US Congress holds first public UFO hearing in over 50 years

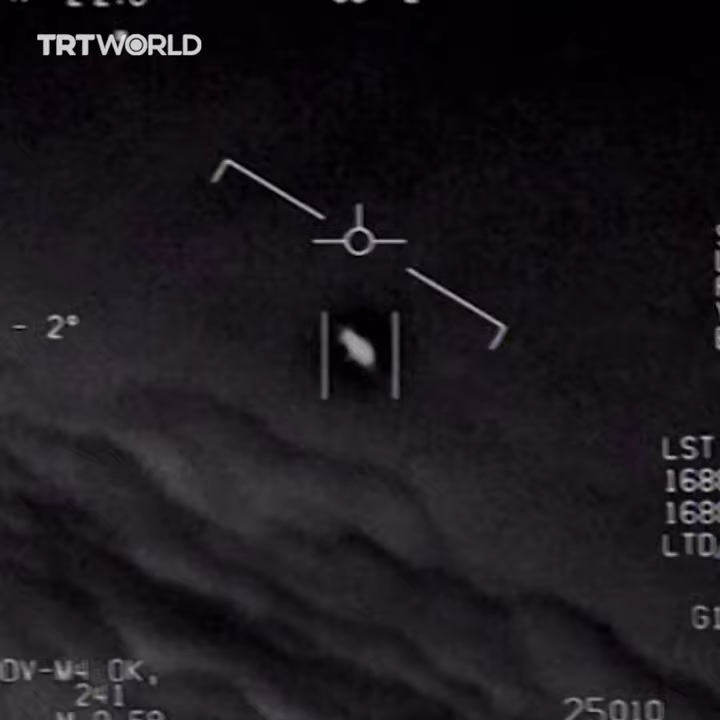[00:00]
going against the wind. The wind's a little point up to the west.